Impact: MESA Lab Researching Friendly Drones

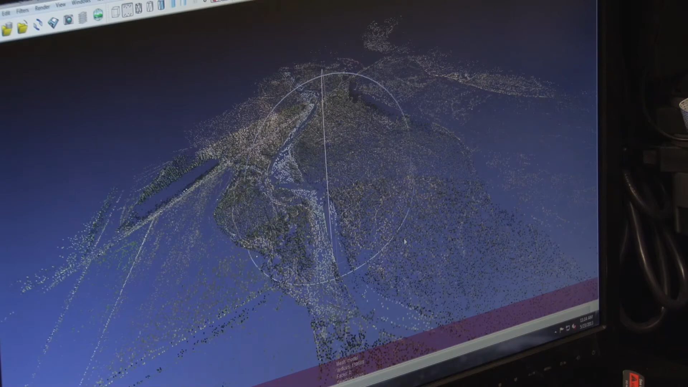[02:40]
So with our UAV systems, we can create data elevation models by flying over an area and then collecting imagery.